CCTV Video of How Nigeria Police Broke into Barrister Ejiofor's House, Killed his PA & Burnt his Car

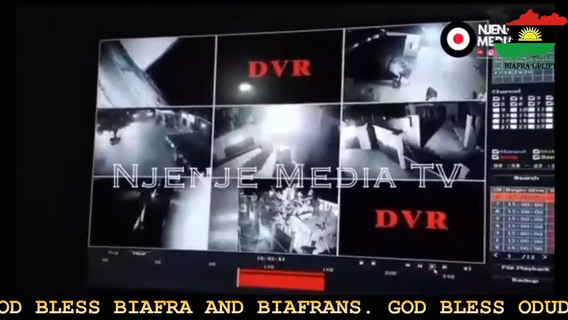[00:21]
This is the second attempt after the one that occurred on 2nd of December 2019. And the second one now is the one that happened on 6th of June 2021. This camera screen of various CCTVs being placed in various angles. And then in my front here we have a camera 1, 2, 3, 4, 5, 6, 7, 8. We have seven faces of the camera placed in various angles.